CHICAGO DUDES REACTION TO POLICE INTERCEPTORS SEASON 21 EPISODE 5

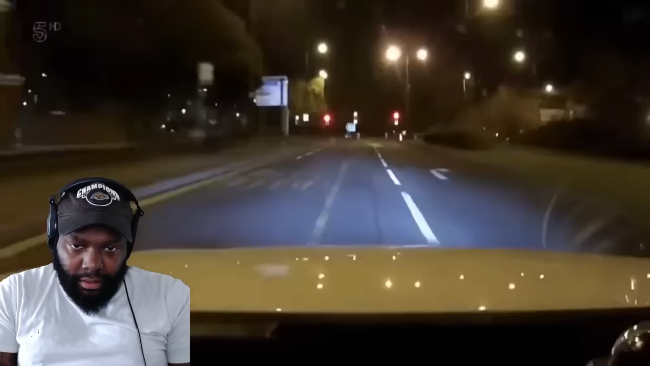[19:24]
The Hyundai's really motoring. Let's go. It's not even in sight. No. So it's tow down, maximum warp.
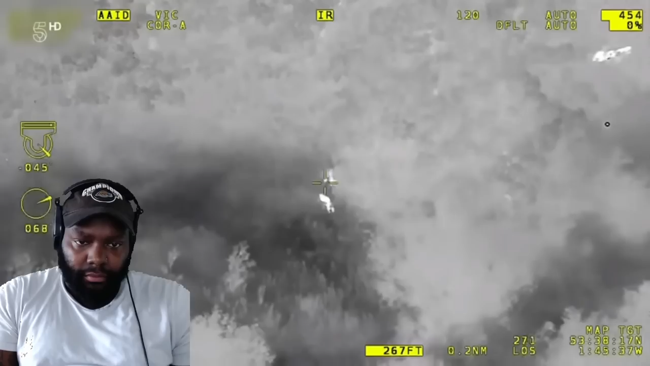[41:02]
Crime fighting has never been more high tech. You can probably see our night sun. I've lit these two up.